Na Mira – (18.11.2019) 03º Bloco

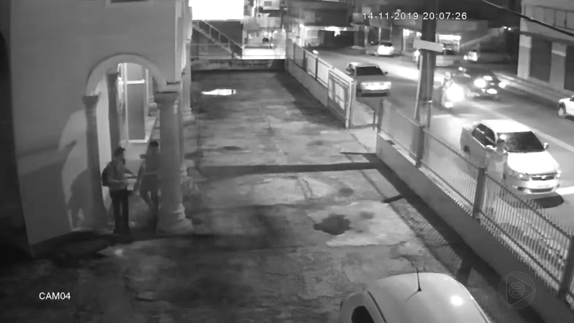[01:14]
Chamada Igreja Cristo Rei, que fica lá no bairro do São José 2, né? Olha só como é que aconteceu, meu povo. Isso dentro das dependências da igreja.
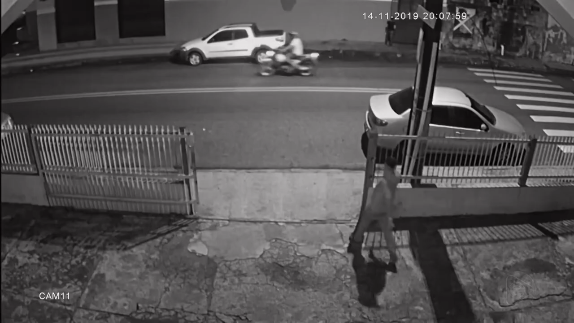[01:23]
O caboclo não respeitou ninguém. Não respeita nem mais, meu amigo. Ali a missa do camarada. Você percebe ali que tem um mototaxista só aguardando ele. É um motociclista. Não vou dizer que você é mototaxista, não sei. Mas é um motociclista. O camarada entra. Olha aí, ó. Já saca a arma, aponta contra a vítima, leva para o cantinho, tira os pertences. E olha aí, ó. Perna para que te quebra. Tá aí.